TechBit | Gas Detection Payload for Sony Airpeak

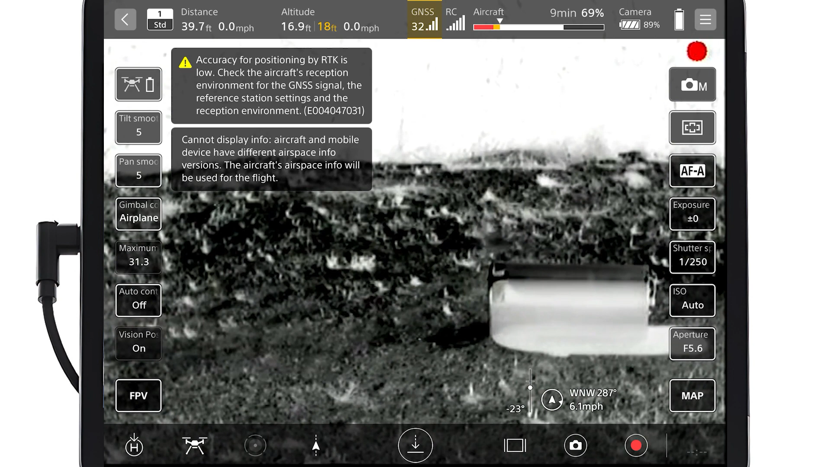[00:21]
We've completed several flights with the Gimbal Ice Camera developed by Aerial OGI, which is specifically designed for gas detection applications.